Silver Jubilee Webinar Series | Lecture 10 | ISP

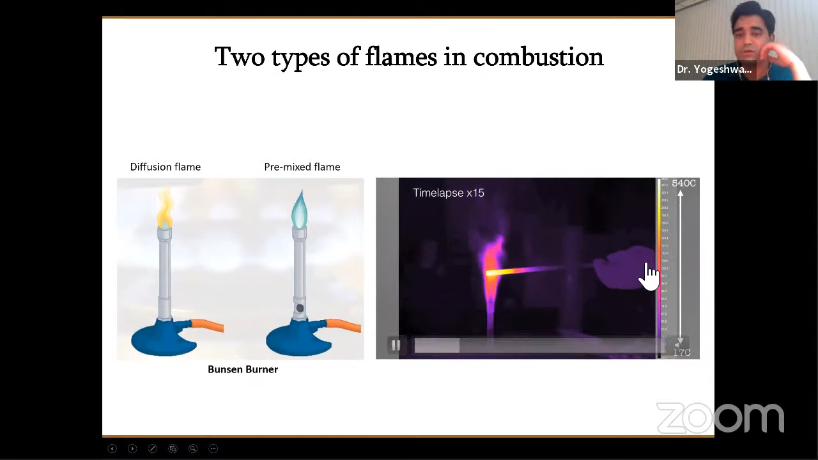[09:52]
I mean, the flame really becomes very hot. So due to this combustion process.